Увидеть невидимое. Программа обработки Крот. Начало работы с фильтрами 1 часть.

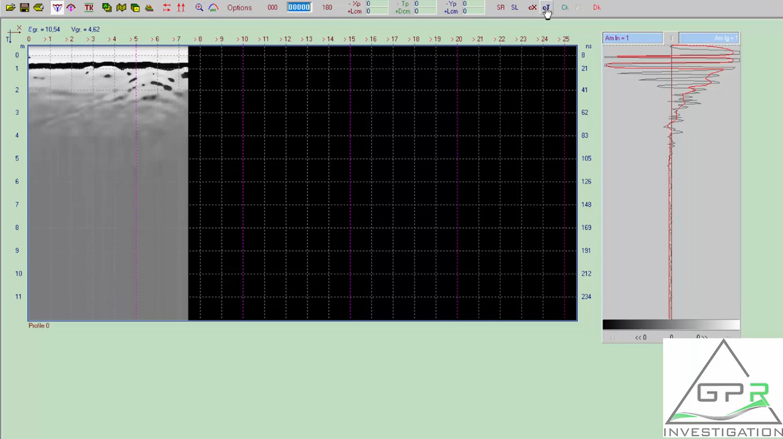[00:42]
есть сейчас у нас рабочие 200 256 наносекунд я рекомендую ее увеличить в два раза до 128 наносекунд для этого я нас увеличиваю функции увеличить по игре по оси времени два раза шаг по профилю 5 сантиметров расстояние между антеннами 1 метр время глубина профиля 128 наносекунд уровень 0 выставлен также можно обратить внимание на настройки
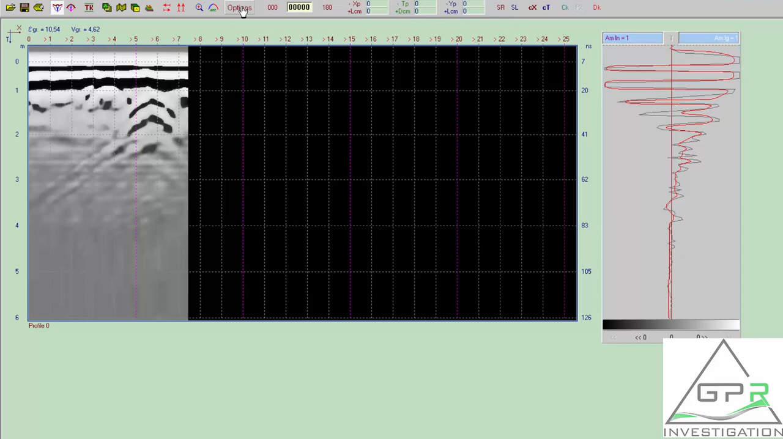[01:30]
как мы увеличили два раза разрез по времени и теперь нам нужно сделать так чтобы наши объекты которые здесь присутствуют на разрезе были более различимы для этого мы оставляем черно-белую шкалу для тех кто любит работать в градации серых цветов и выбираем режим изменения измерений линейный далее наши объекты пусть и не четко пусть не ярко но вполне отличимы на разрезе можно их также померить
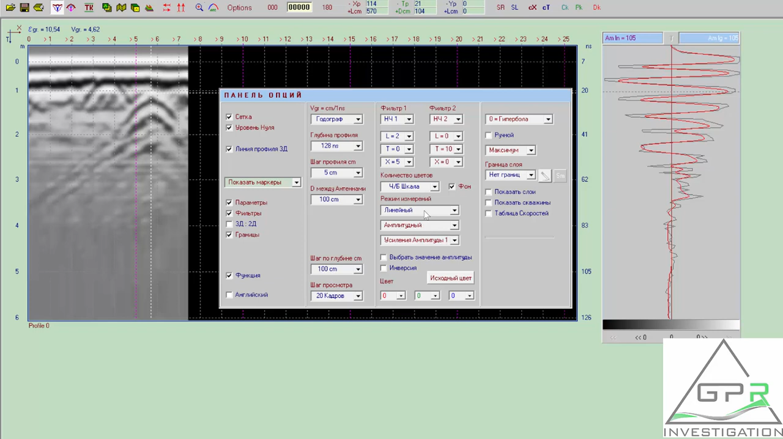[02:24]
готово можете использовать данный прием данные настройки для того чтобы невидимое сделать видимым спасибо за внимание